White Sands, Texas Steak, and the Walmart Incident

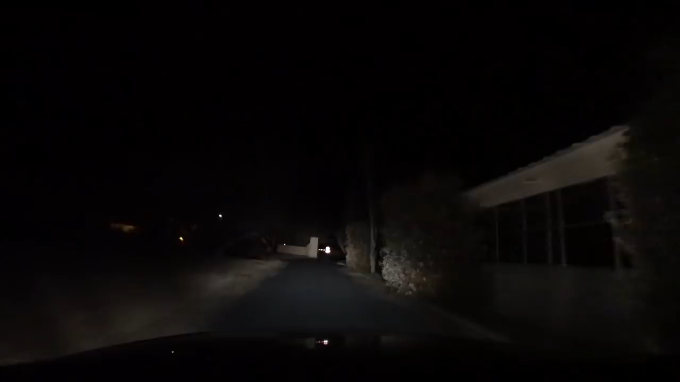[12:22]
But, mmm, my plans are about to change.
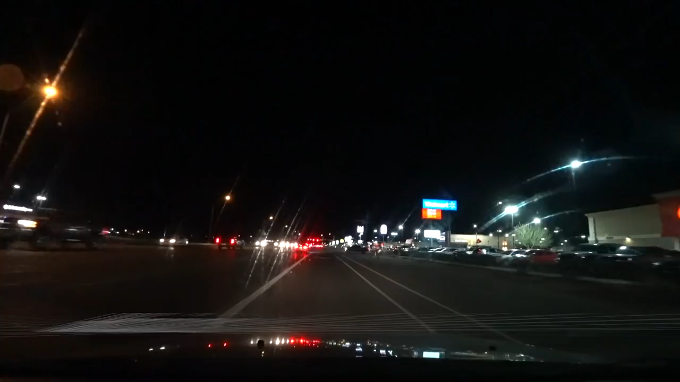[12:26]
Anyways, here we are at the Walmart.
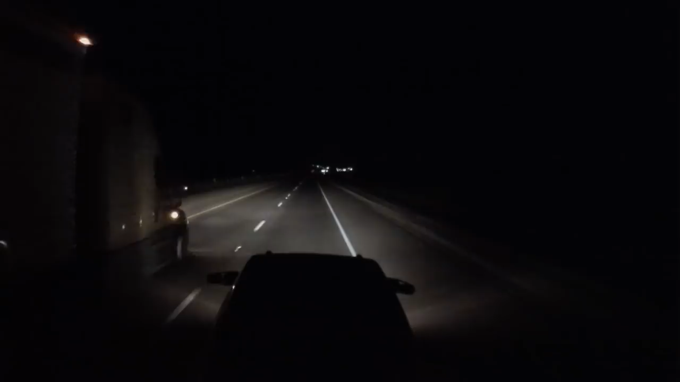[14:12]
The crack of dawn is starting to crack. There is that faint bluish glow on the horizon, indicating it is going to be daybreak soon. Now, even more visible, and check out the moon.